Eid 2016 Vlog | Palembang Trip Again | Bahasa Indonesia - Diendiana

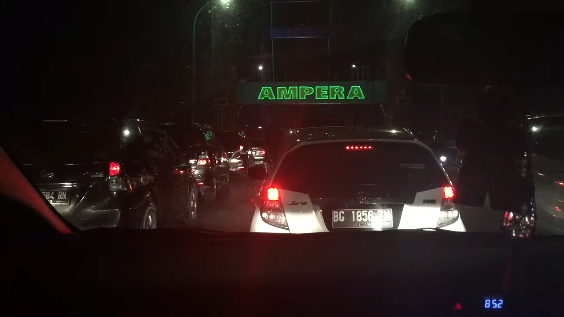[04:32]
Macet parah Ampera, gila kayak Jakarta. Kita di warung abnormal, terus kita ngantri gitu, waiting list, akhirnya nunggu dulu.